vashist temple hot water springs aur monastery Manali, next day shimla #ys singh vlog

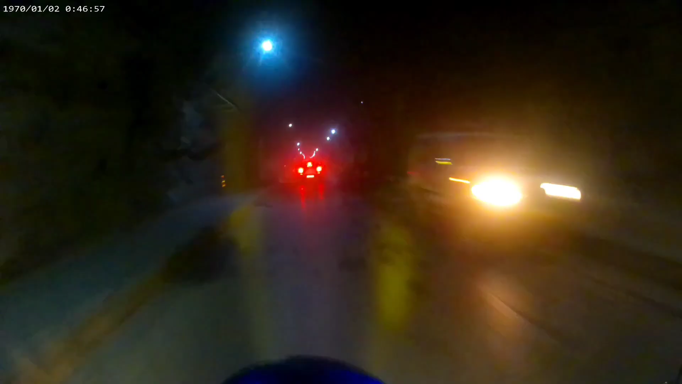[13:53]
तो पहुंचोंके हम टनल में और यह टनल एसा अंधेरा हो रहा है इसके अंदर में ना तो इसमें पेंट किया हुआ है और इसमें लाइट का रिफ्लेक्शन भी कोई फायदा नहीं कर रहा है यहां तक मेरी है रोश्मी भी बड़ी कम दे रही है इसमें मैंने फोग लाइट भ